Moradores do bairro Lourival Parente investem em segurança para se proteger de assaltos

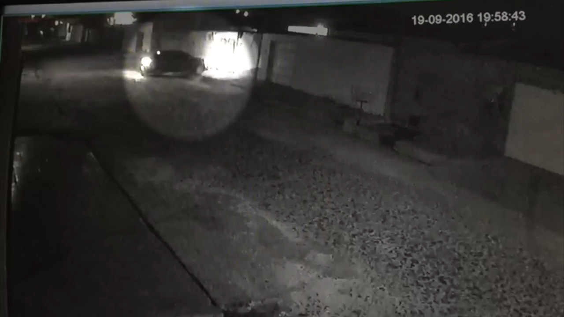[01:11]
Desce do veículo para abrir o portão. Repare que uma moto com o farol apagado passa na rua. A mulher volta para o automóvel e entra na residência. Em seguida, a mesma motocicleta volta em alta velocidade e para na frente da casa. A motorista percebe que vai ser assaltada e corre para fechar o portão. Com a tentativa de assalto frustrada, o homem sobe na moto e vai embora. Agora veja um detalhe.